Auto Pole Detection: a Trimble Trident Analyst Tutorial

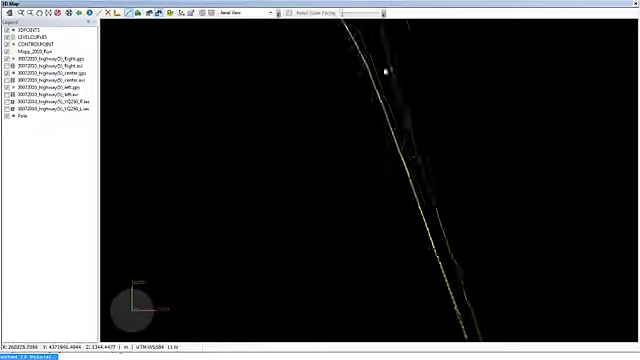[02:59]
As you can see, I have a lot of poles at the beginning and end of my run, and a few in the middle.